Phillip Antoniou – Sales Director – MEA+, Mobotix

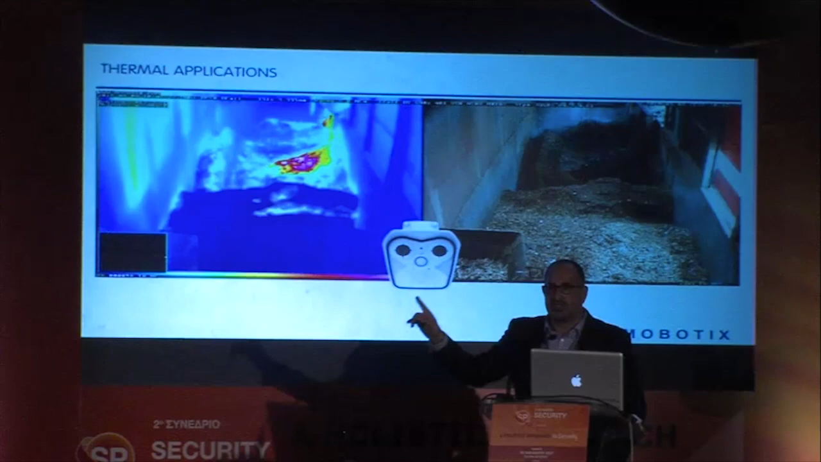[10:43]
This is a real project that was done in the US where they were losing about $50,000 to $60,000 a month because of fires being started.
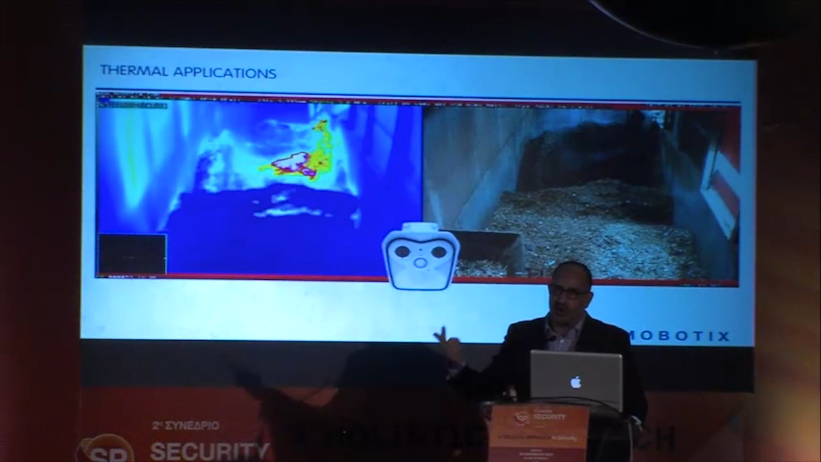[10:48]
With one thermal at each silo, they reduced it down to about $1,000. That's a good return on investment.
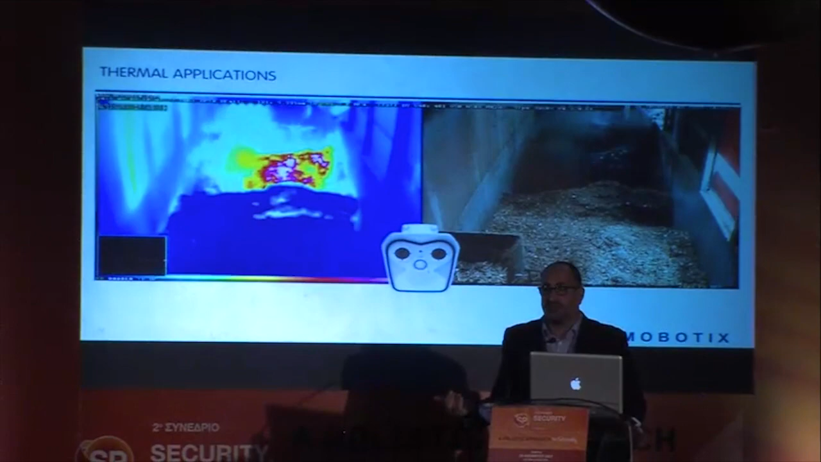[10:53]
So it's an idea to think outside the box. Now, this is one of my favorite ones. There's something underneath the gentleman's shirt.
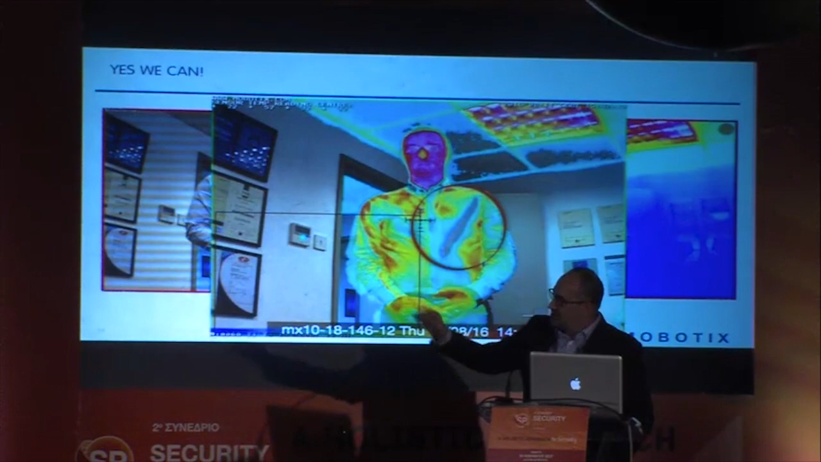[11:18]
Did someone say knife? Yeah. Exactly. There's a knife under his shirt. This is the combination of what we're talking about, again, hardware and software. By overlaying the thermal image on top of the optical, it gives you more information.
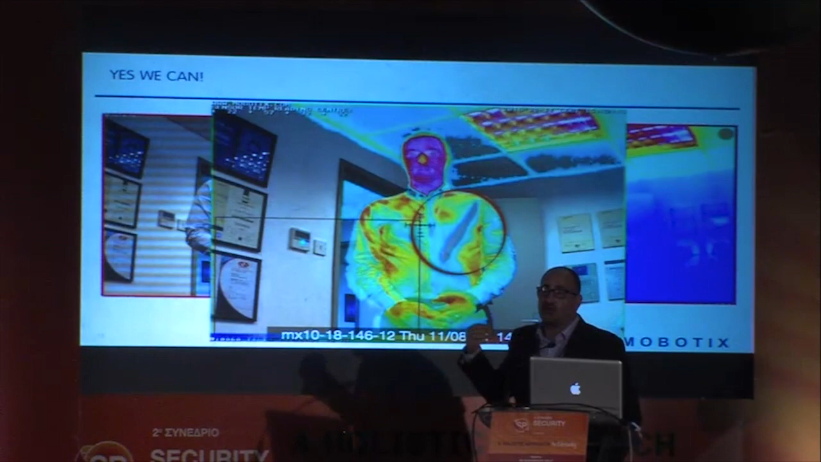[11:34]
And this is automatic alerts. So, inbuilt analytics.